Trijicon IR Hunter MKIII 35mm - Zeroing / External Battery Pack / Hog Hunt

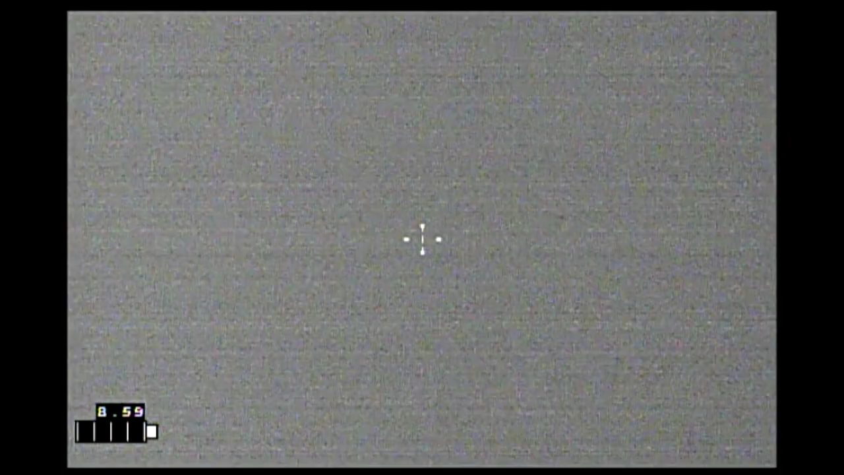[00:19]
All right, testing IR Hunter 35 millimeter.
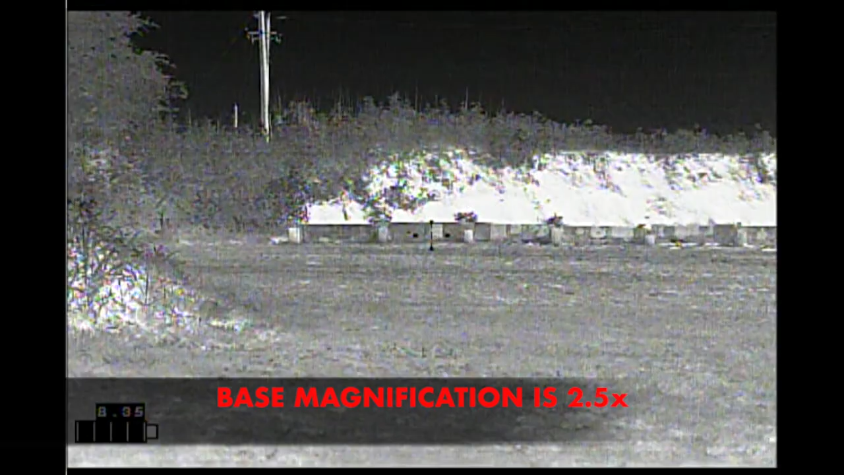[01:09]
100 yards, IR Hunter 35 millimeter.
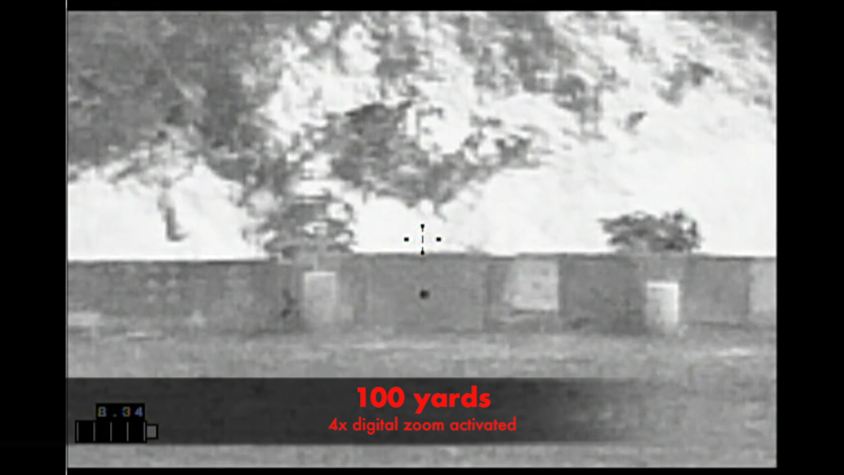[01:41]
I've got the zero coordinates locked in. At 100 yards, so hopefully I found three or four shots at 100.
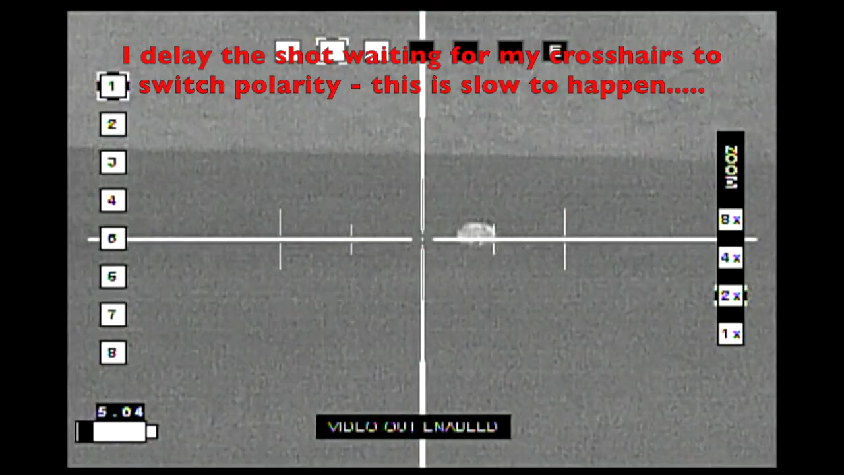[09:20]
Are you ready? I'm waiting for my crosshair to switch.
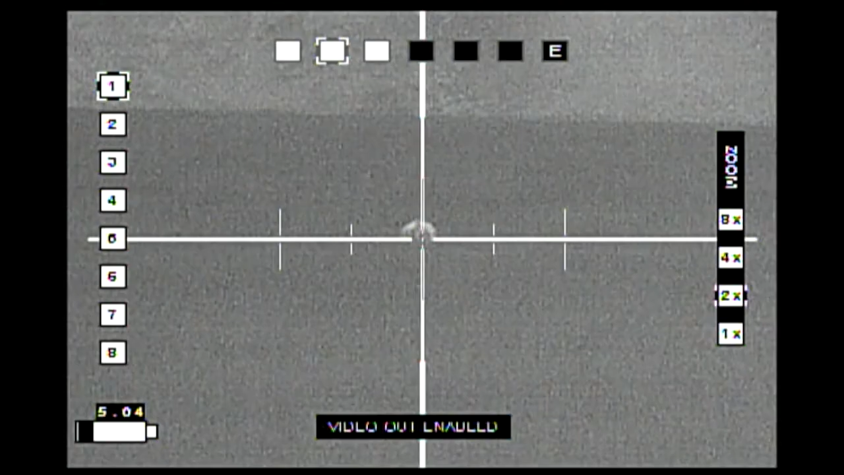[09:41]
Yeah, I'm ready. I'm ready. Three, up. I'm gonna whistle and he raises his head. Shoot.
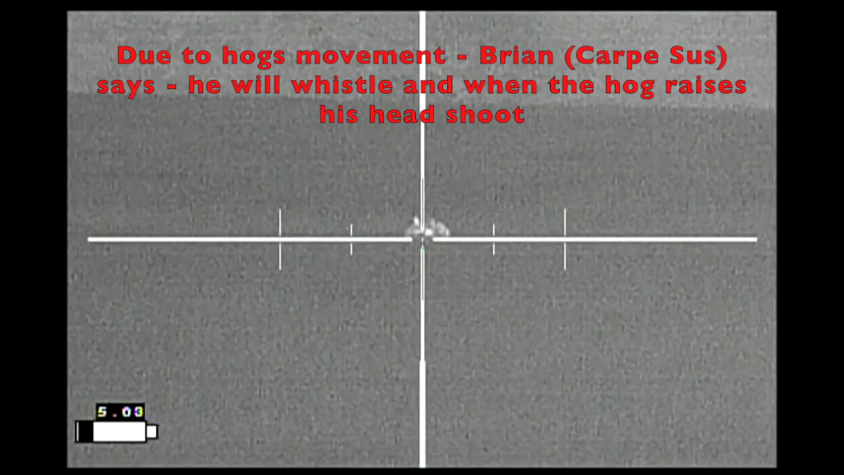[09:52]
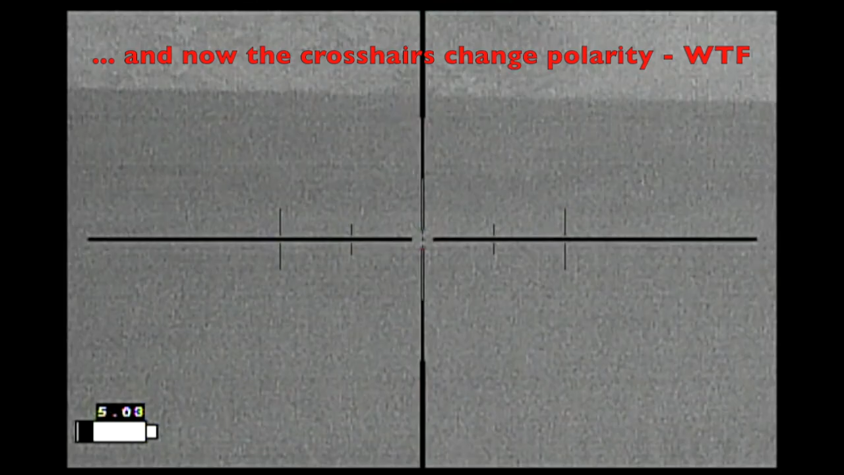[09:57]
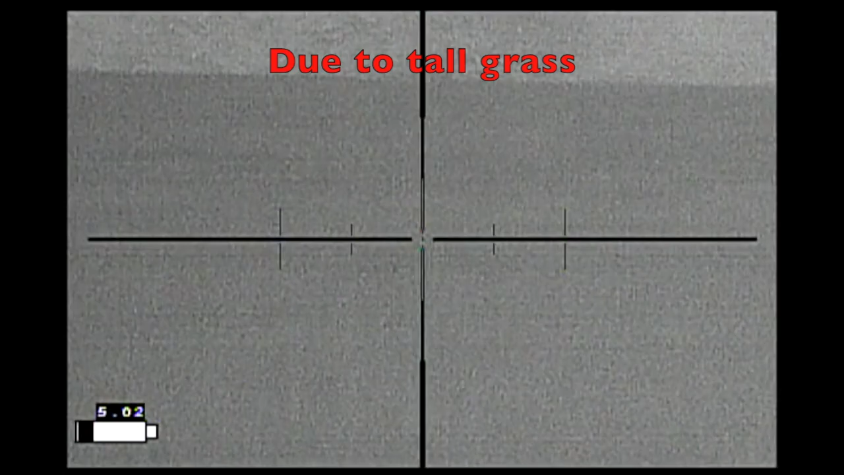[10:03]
I'm leaving my crosshairs where he is so you can walk to him